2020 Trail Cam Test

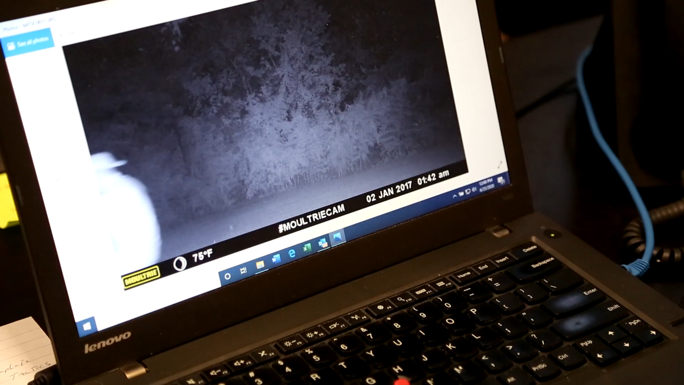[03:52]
We did a set of pictures.
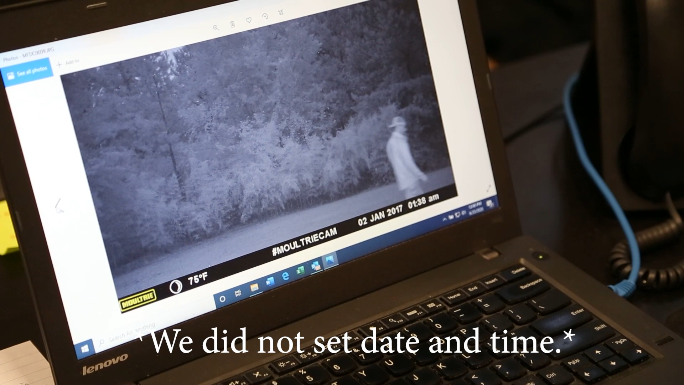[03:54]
Then, uh, Kevin did that, that timeframe.
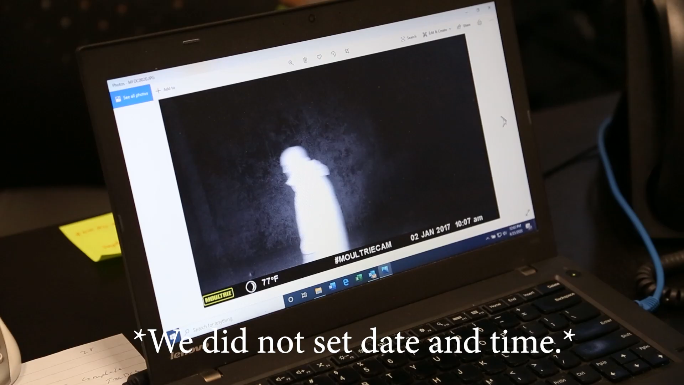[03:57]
Then I did a 4 45 AM when it was pitch black dark and actually pouring down rain.